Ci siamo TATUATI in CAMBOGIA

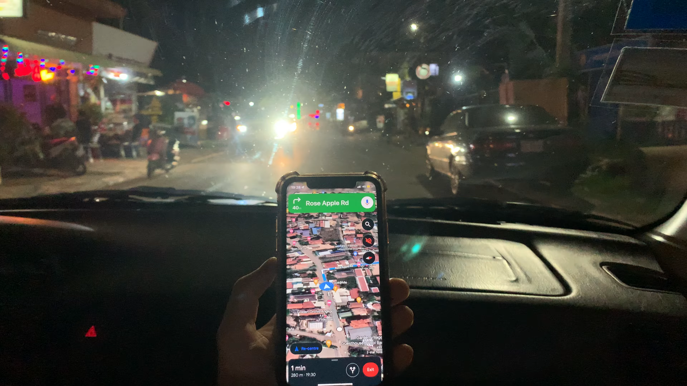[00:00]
Okay, now you have to turn right right right
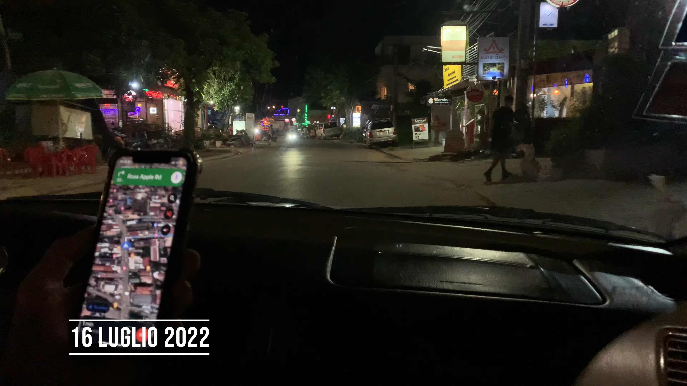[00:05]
Right this one this street this Very good